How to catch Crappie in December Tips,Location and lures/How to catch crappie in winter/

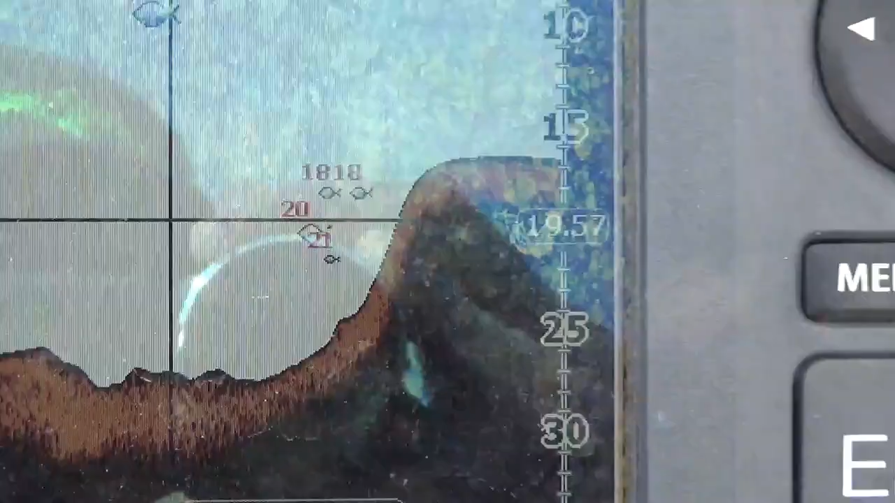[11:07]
So on the Lowrance unit, older unit, you have to use a little bit of the imagination,
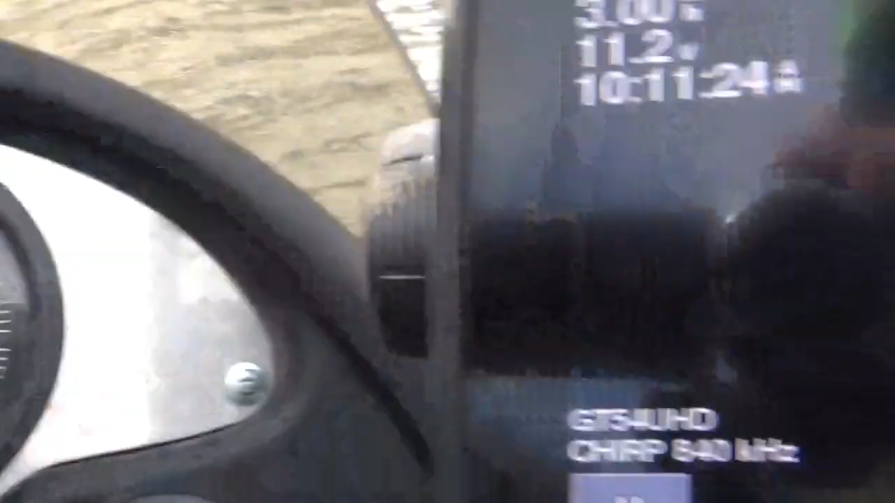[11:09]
uh, because you don't get the definition of
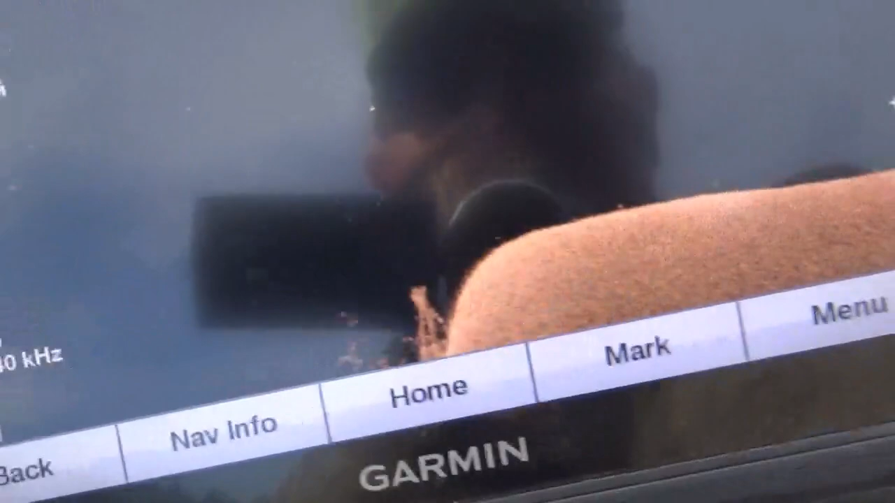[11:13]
the bottom contour like you do on the Garmin unit.
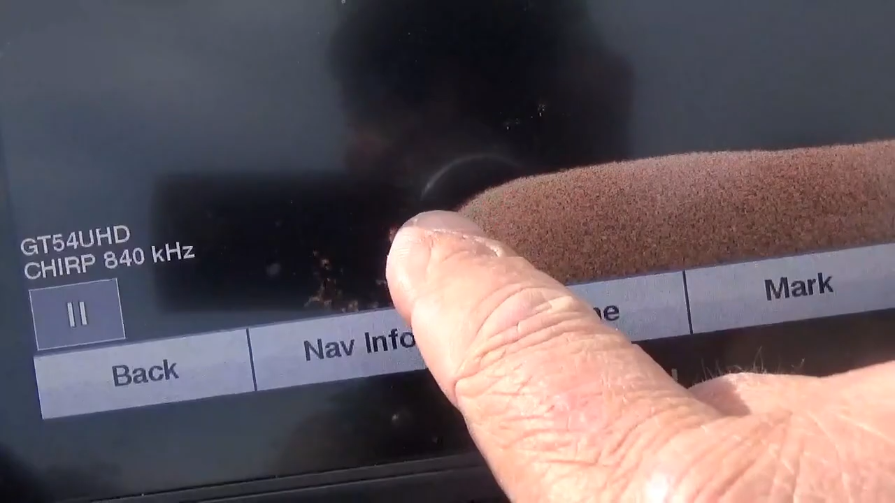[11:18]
So you use a little bit of imagination, uh, of, well, that's a rock pile or that's not a rock pile.
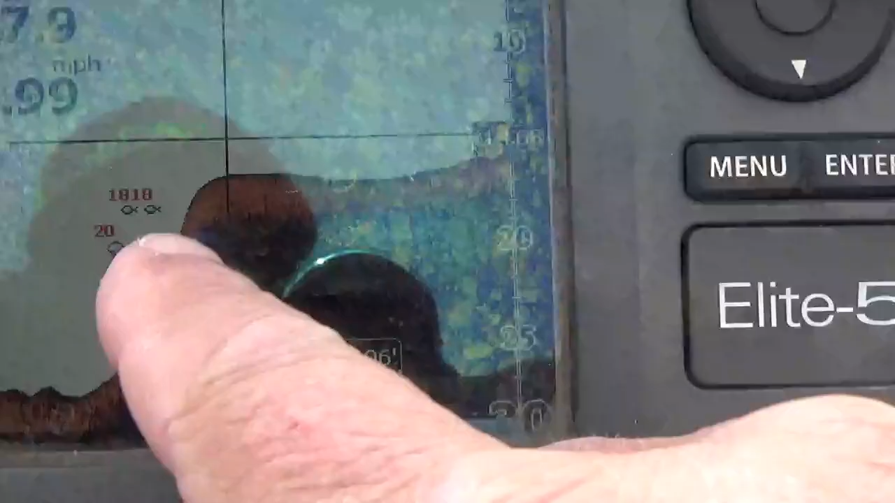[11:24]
And the more you use it, uh, the more you'll be able to recognize,
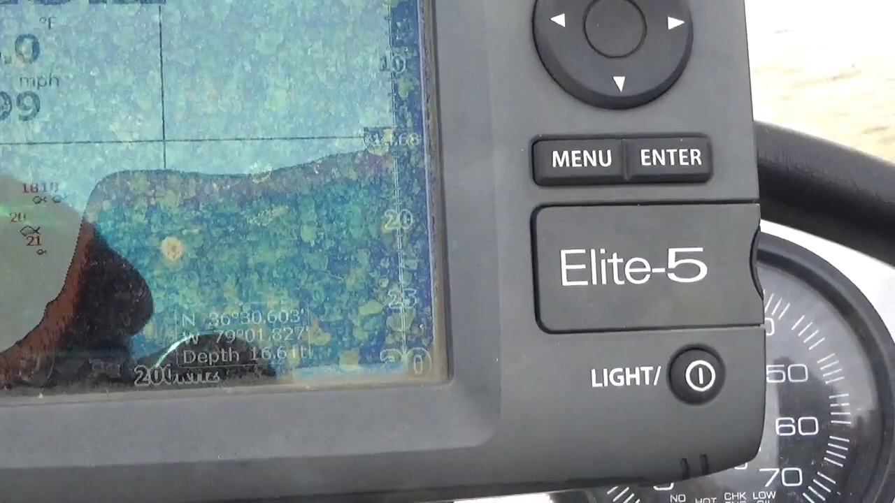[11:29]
uh, details, uh, on the screen. But it definitely marks fish.
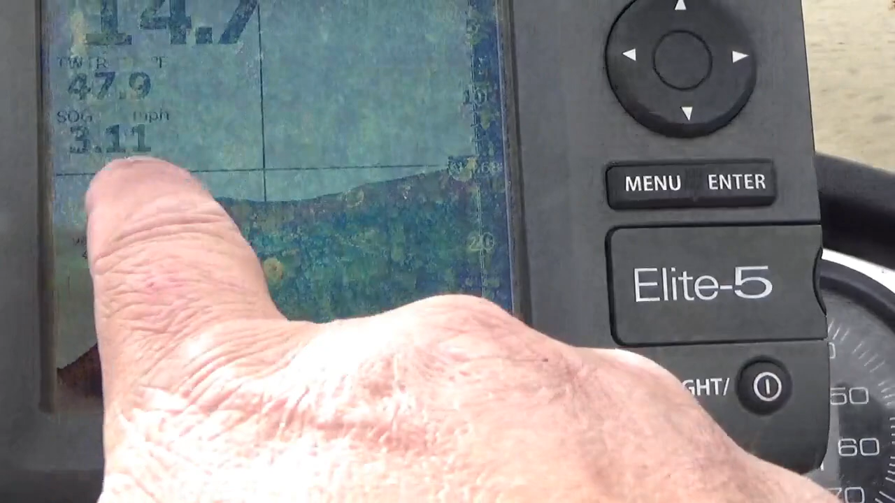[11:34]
On screen: water 47.9°F, speed 3.11 mph
I've used that Lowrance unit for a lot of years on the front of the boat.
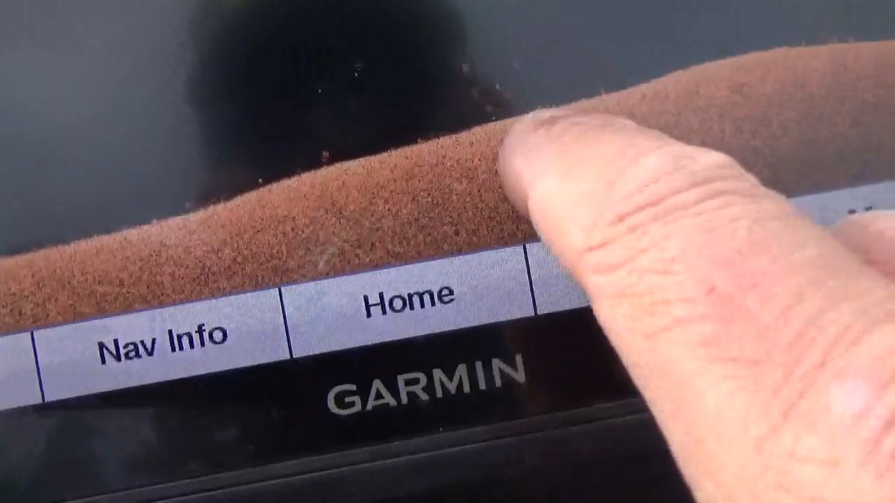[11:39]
And it, uh, it definitely marks fish,
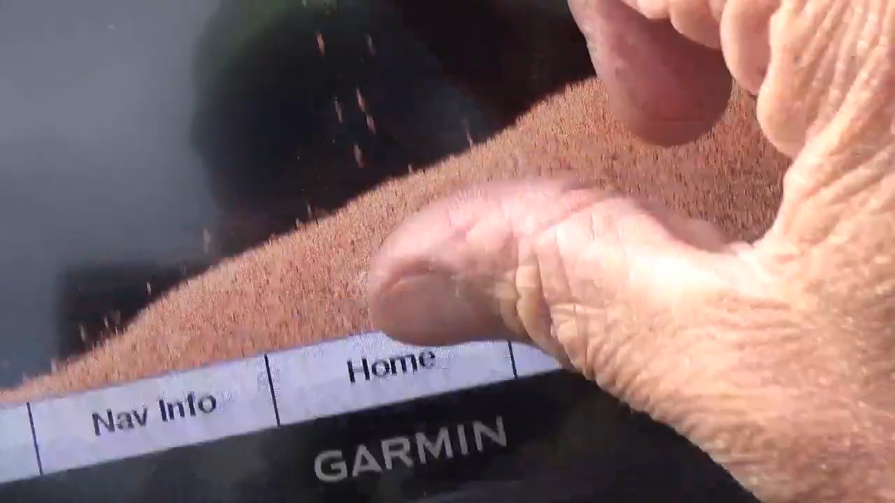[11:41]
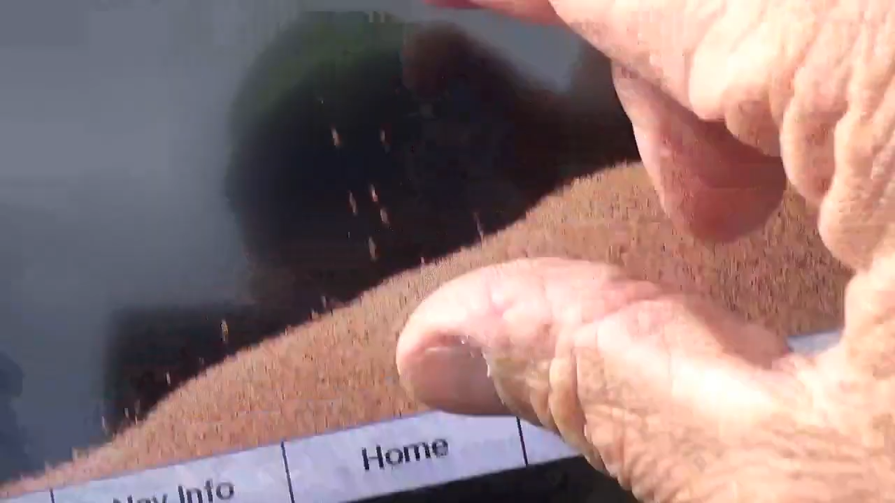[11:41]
uh, when I'm, you know, power trolling out the front of the boat.
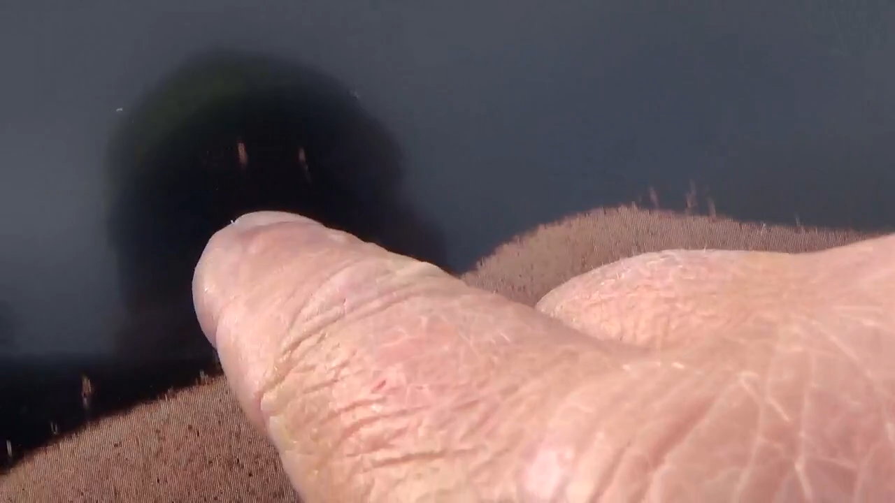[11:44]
I'm marking fish. I'm catching crappy. So it, it definitely works also.
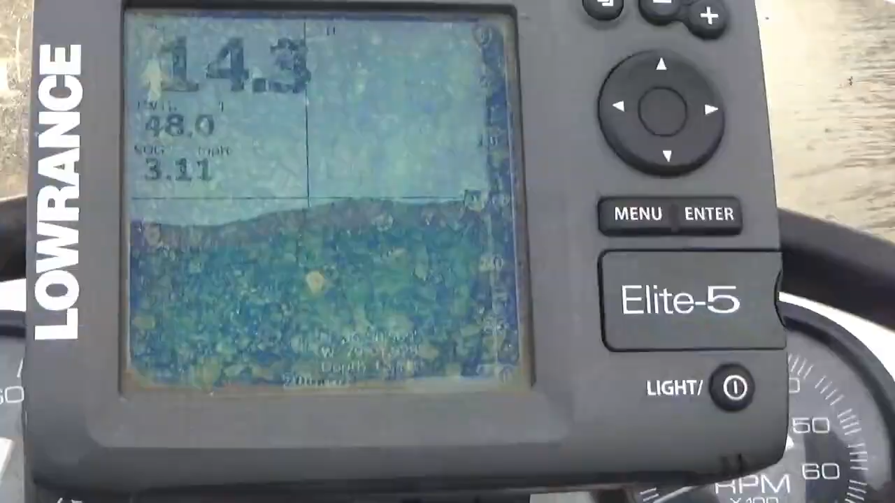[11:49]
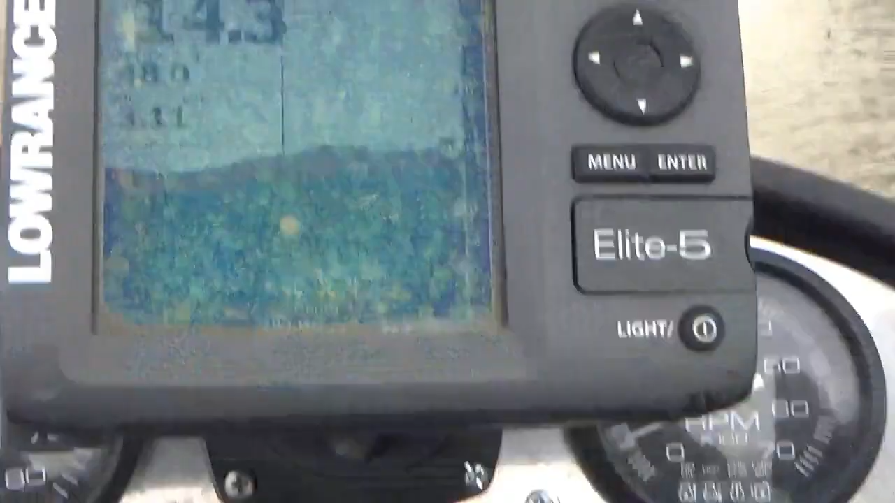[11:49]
In the Lowrance unit, I moved the transducer into the bottom of the hull.
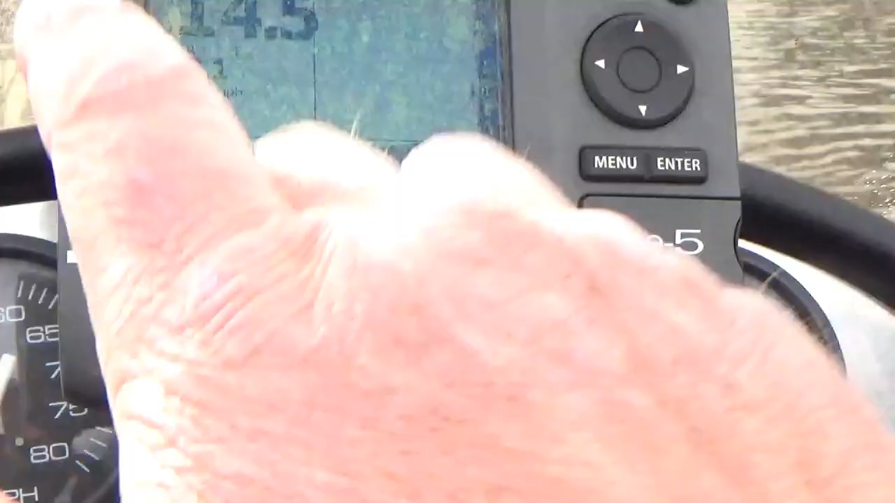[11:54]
And so it reads through the hull. So it gives me a top end speed.
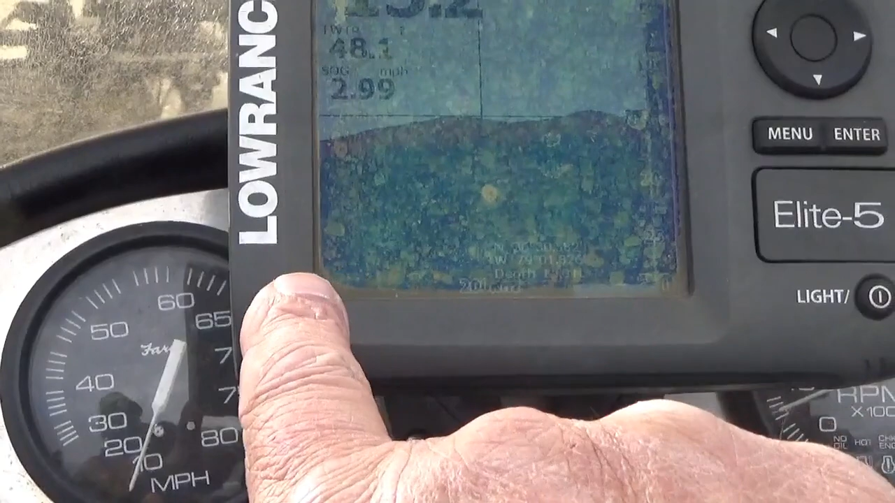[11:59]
That's the only reason I have it mounted in the dash. So I get a true depth reading as I'm running across the lake.
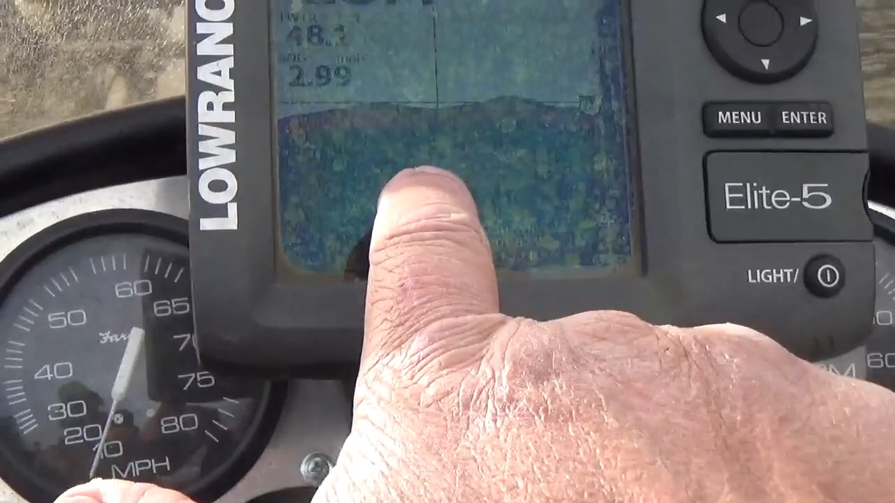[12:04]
Whereas I don't get the true reading on the Garmin unit if I'm running top end.